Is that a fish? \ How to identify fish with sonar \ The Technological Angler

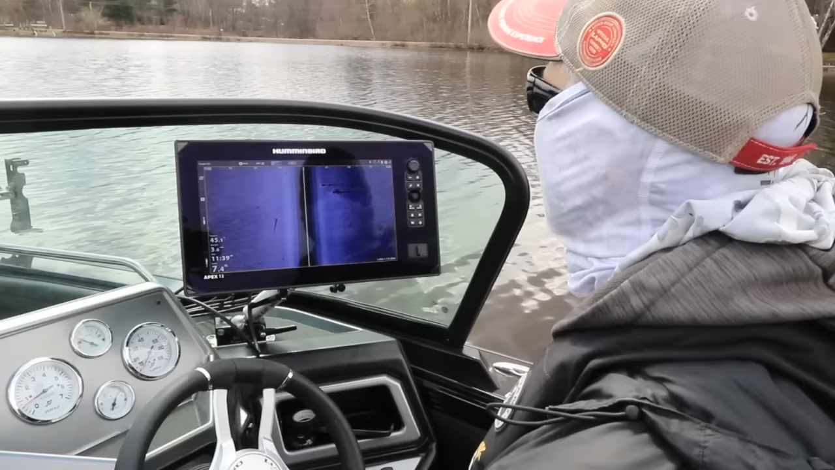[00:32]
Now, perhaps your favorite sonar tool is a classic down-looking technique, like traditional 2D sonar, like you see here on top. Or perhaps it's down imaging, which is shown here on the bottom,
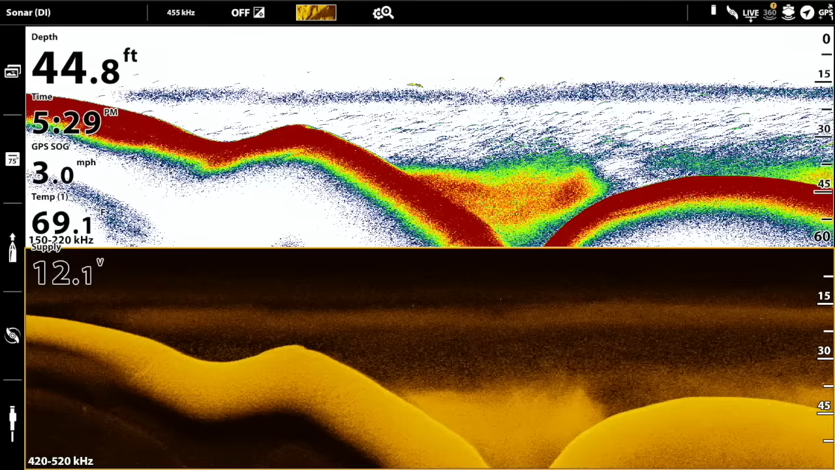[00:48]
On screen: depth 44.8 ft, speed 3.0 mph
a technique that shares some similarities with 2D sonar, but also has some important differences.
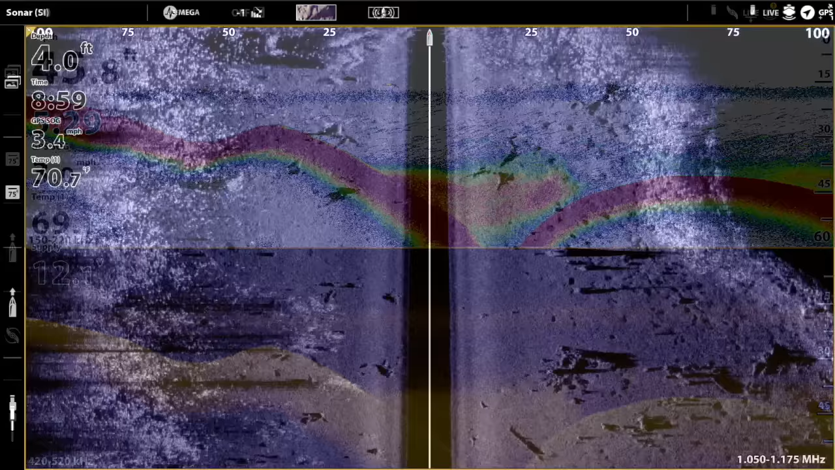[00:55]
Or maybe you rely on the power of side imaging on your trips to cover a large swath of water that's off to the sides of the boat.
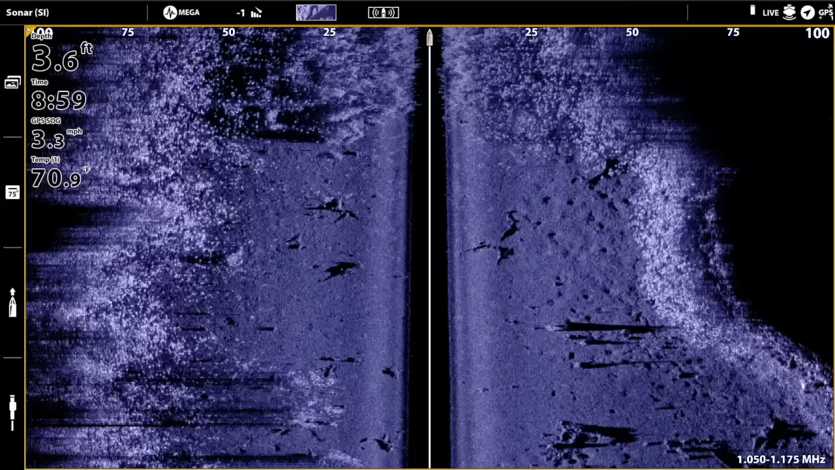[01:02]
On screen: depth 3.6 ft, speed 3.3 mph
Or maybe you leverage a truly modern technique like Humminbird's Mega Live Imaging to track your
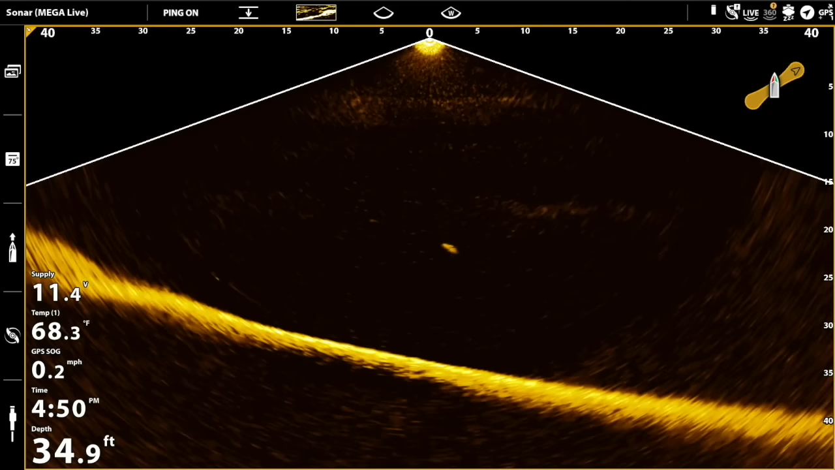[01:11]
On screen: depth 34.9 ft, water 68.3°F, speed 0.2 mph
lure and observe fish behavior and strikes all in real time.
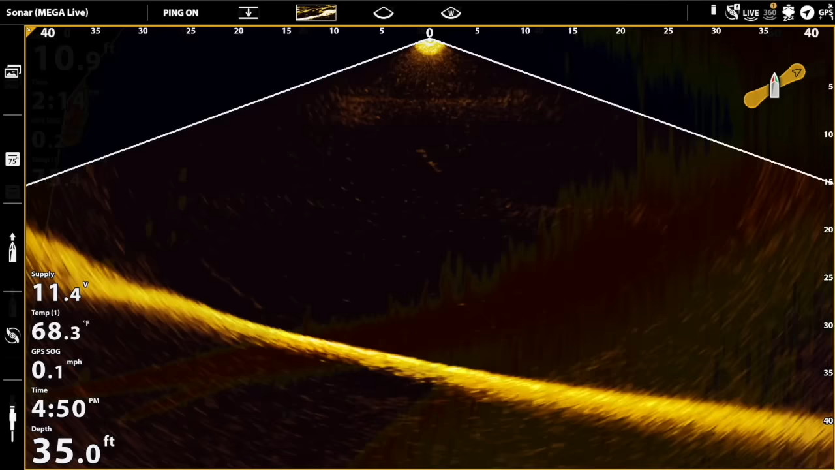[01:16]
On screen: water 68.3°F
Now, whichever tool is most important to the way that you fish, perhaps the most critical question you may ask yourself as you stare at your Humminbird electronics screen while in search mode, well, that question will probably be the same. Is that a fish?
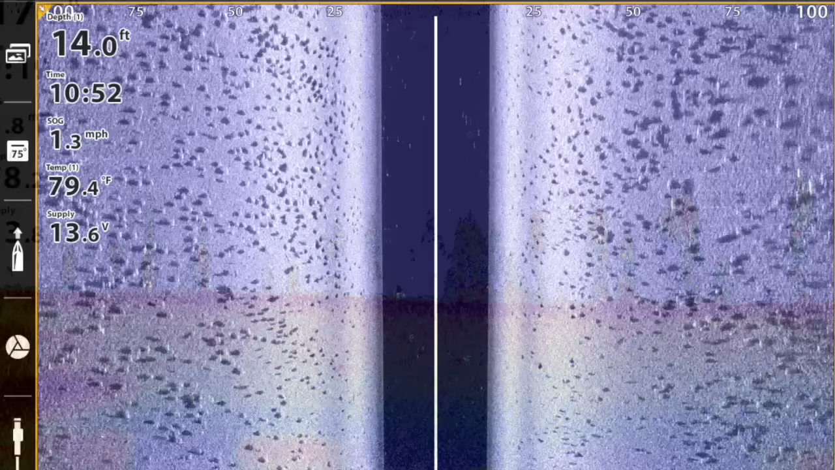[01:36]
On screen: depth 14.0 ft, water 79.4°F, speed 1.3 mph
Is an object or a group of objects that you see on your Humminbird
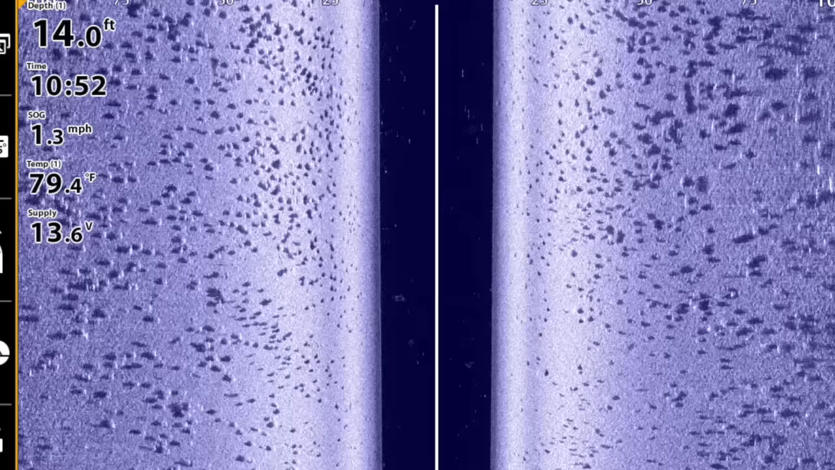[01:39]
On screen: depth 14.0 ft, water 79.4°F, speed 1.3 mph
electronics one of the fish you're trying to catch, or is it something else? Well, in today's seminar, I hope to give you the tools you need to conclusively identify fish using your electronics,
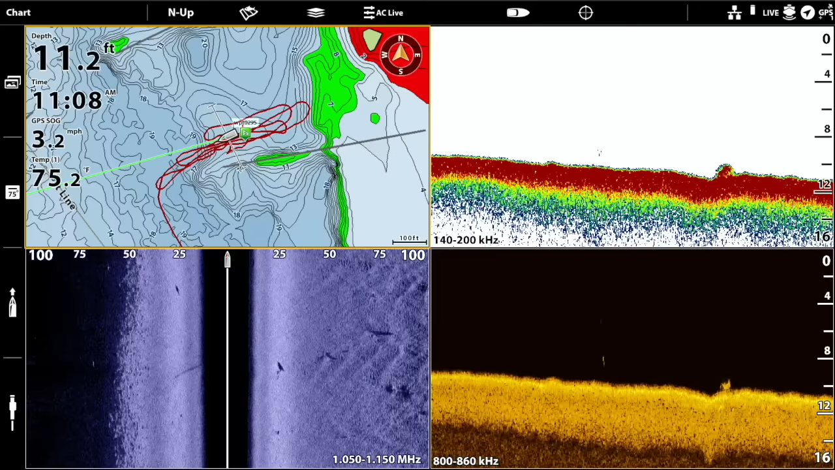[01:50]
On screen: depth 11.2 ft, speed 3.2 mph
no matter which sonar technique you use as you do battle with our finned adversaries.
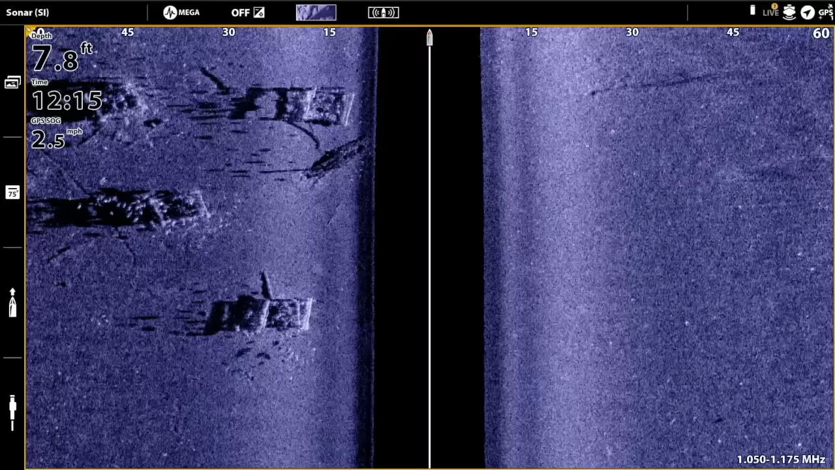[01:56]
On screen: depth 7.8 ft, speed 2.5 mph
Let's get started.
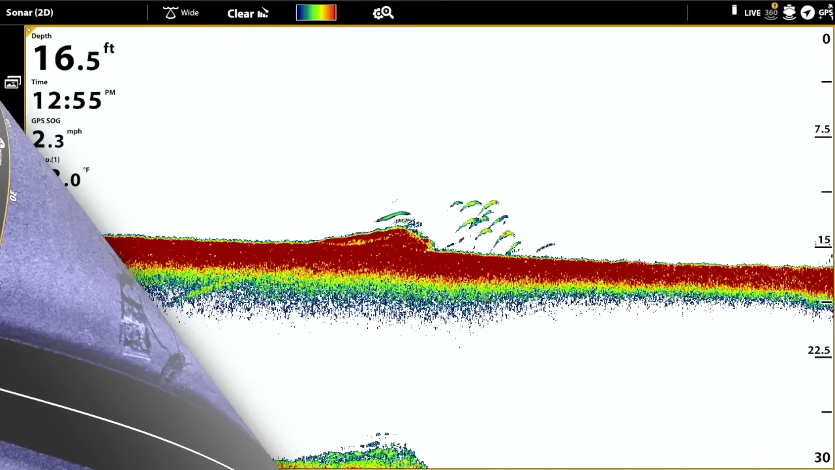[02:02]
On screen: depth 16.5 ft, speed 2.3 mph
Our first stop is kind of where it all began for the marine electronics industry and for most of us as anglers,
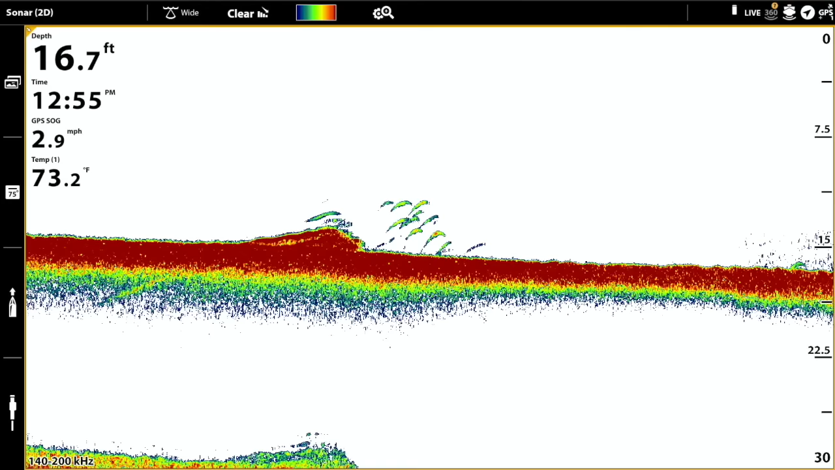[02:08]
On screen: depth 16.7 ft, water 73.2°F
and that's with traditional down-looking 2D sonar. Of all the tools we have in our arsenal, traditional 2D sonar is the only technique that displays fish returns as arches. And you can see a bunch of those arches scattered around this 2D sonar image. Now, while these returns pretty much show the classic arch shape, it's important to recognize that the actual shape of the fish return you'll see on your
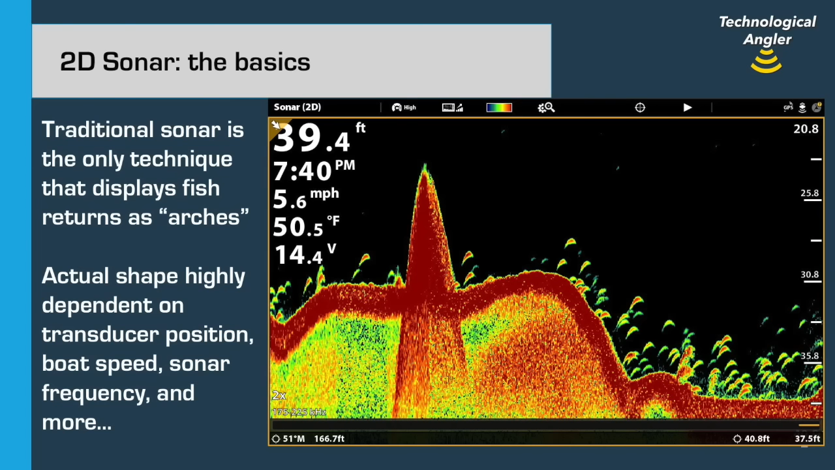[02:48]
On screen: depth 39.4 ft, water 50.5°F, speed 5.6 mph
electronics is highly dependent on things like your boat speed, the sonar frequency you're using, the way that the transducer is positioned in the water, and more. But arches, or at least arch-like returns, are what we can expect in 2D sonar. One of the reasons that 2D sonar displays fish as arch-shaped returns has to do with the 2D sonar beam shape.